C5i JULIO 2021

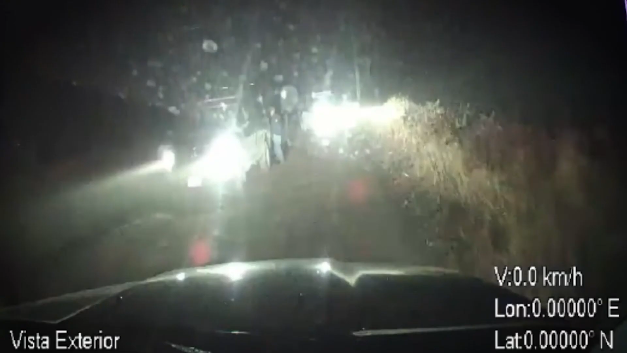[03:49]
Con equipamiento GPS y cámaras en interiores y exteriores dedicadas al registro,